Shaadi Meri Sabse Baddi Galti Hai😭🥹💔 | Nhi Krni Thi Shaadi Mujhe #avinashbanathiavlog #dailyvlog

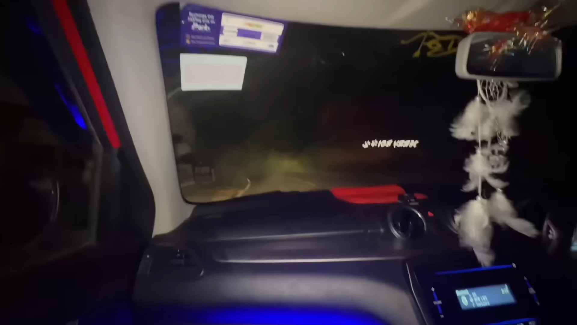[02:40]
20 किलोमीटर दूर है शिमला, पर फिर भी आई, ये देखो भाई बाहर धुंध, चेक करो भाई धुंध, देखो धुंध,
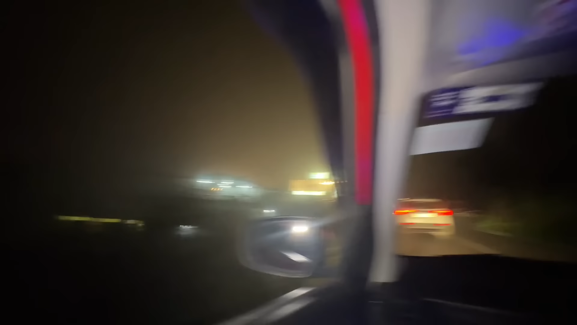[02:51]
इन्नी धुंध पे रही कसम है, अभी 20 किलोमीटर दूर है शिमला, तां भी दिखे लाओ पिछवा, ये देखो के बोल गया के